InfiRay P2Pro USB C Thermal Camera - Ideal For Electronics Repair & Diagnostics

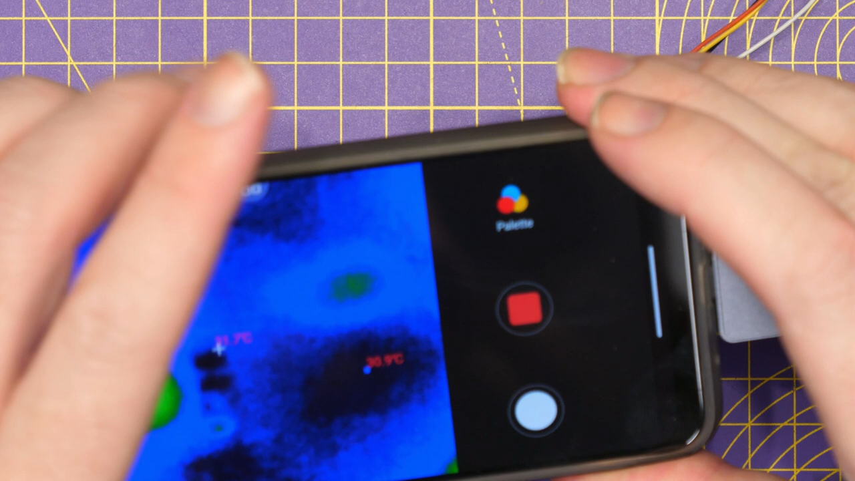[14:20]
put the thermal camera over it again and now just start to show you how that looks. Now that chip you're seeing there in the middle, that is the main flight control chipset, that is the H7 on this and you can see if I go in close that the heat is pretty uniform in the middle. You can see the outline of the chipset and you can see that the heat is all emanating from that centre area.
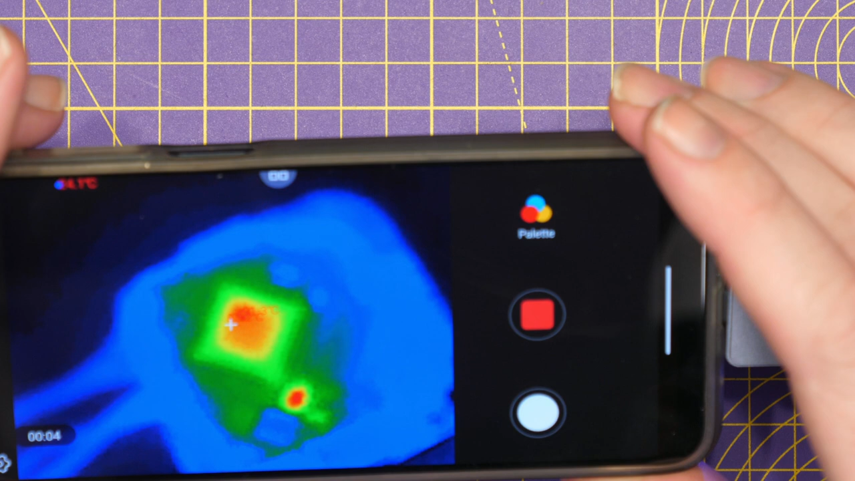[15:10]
And now if I go in on this one you'll start to see something interesting. If I just go in closer you can see the outline of the chip which is the STM32 but you can see
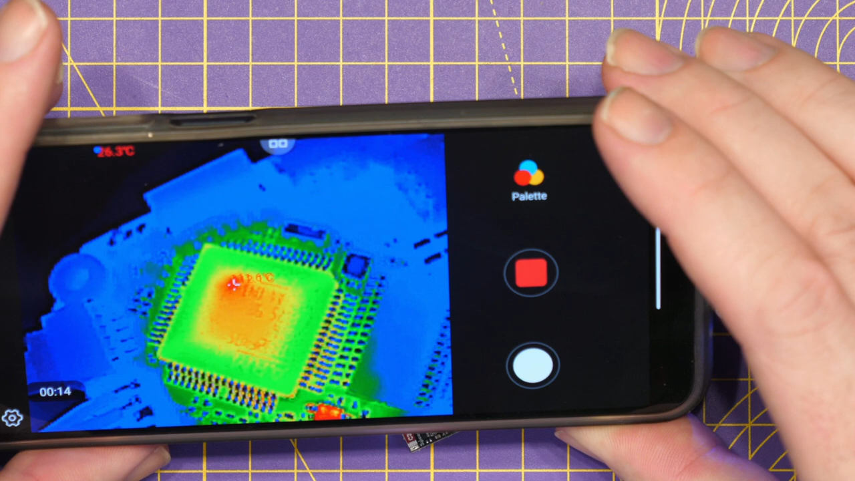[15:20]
that there is a very specific hot spot in that IC compared to everything around it. Whilst you do have that area that is warming around the IC you can see that that area there right there on that area is a massive
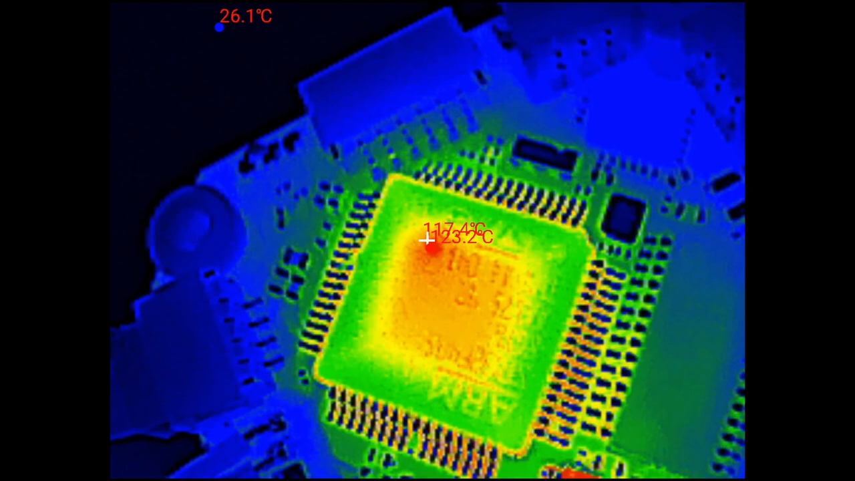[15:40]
hot spot and that is very likely with the shortage in that component. Now if we come down here you can see some of the other components
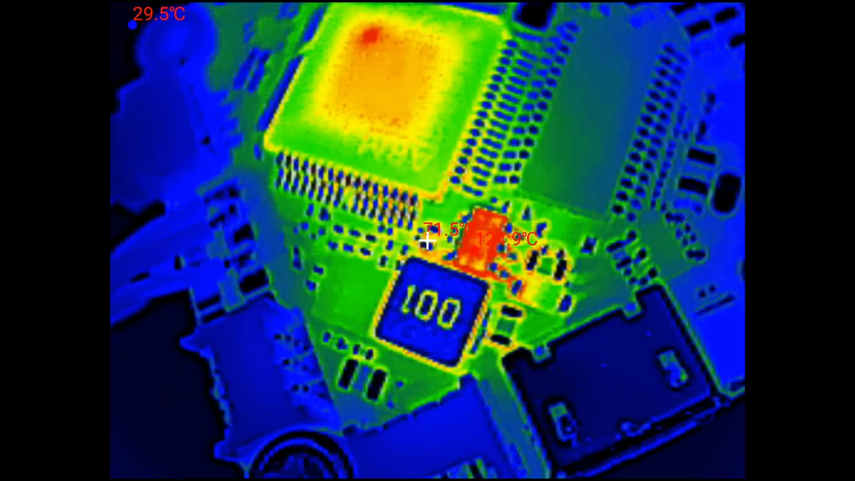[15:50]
get hot around it that there is a voltage regulator. We've got our OSD chipset there which is running pretty cool and everything else around it is running pretty cool
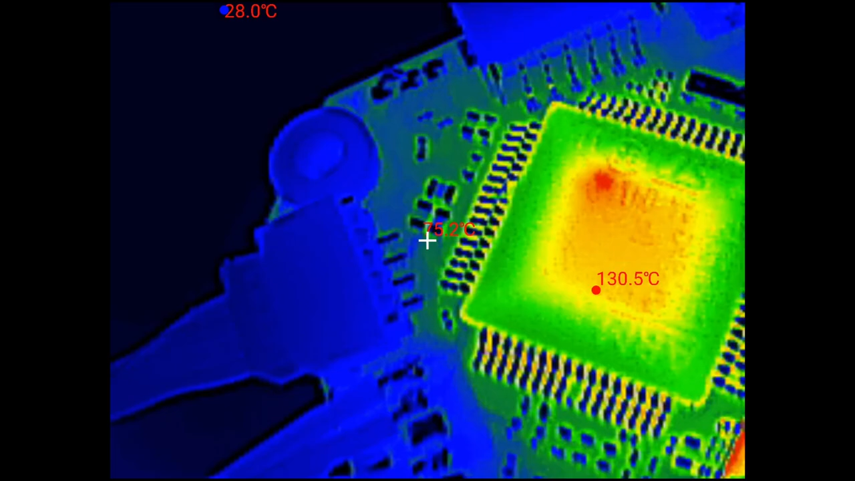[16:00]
but you can clearly see that there's a very noticeable hot spot on that chipset in that very specific place.
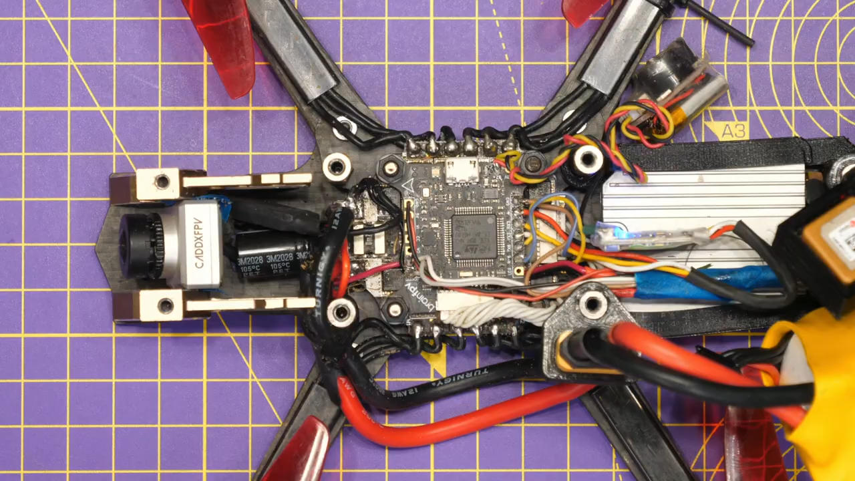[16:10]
Now just to compare that to another F4 that I actually have I've pulled
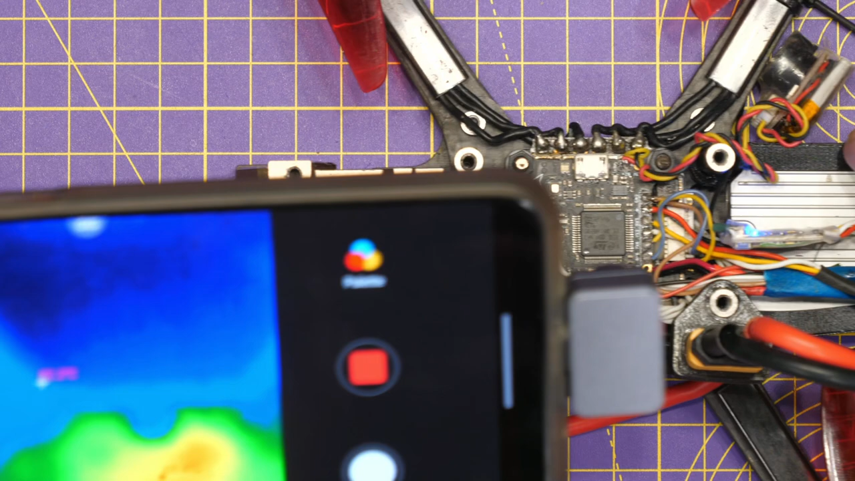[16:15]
this quad apart and I'm just going to move it over so we can start to look at it on the thermal and I will put this up on the screen but as you can see no hot spots in the main chipset itself everything is very uniform in the center that
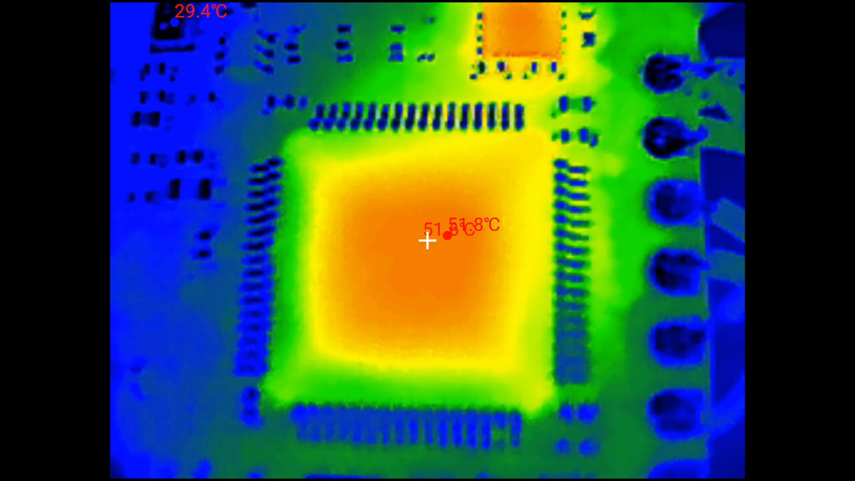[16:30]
temperature in the center is increasing overall it's more like a bulge and
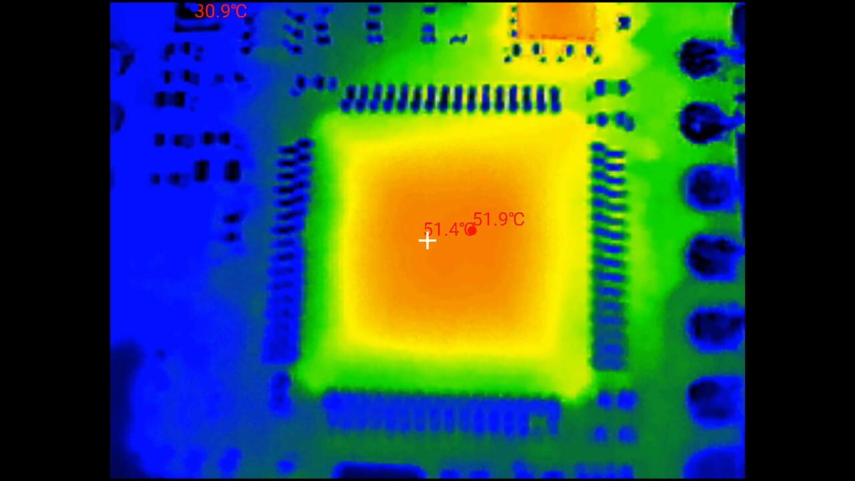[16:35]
On screen: spot 51.4°C, max 51.9°C
there isn't a very specific spot like we've seen on that other flight controller.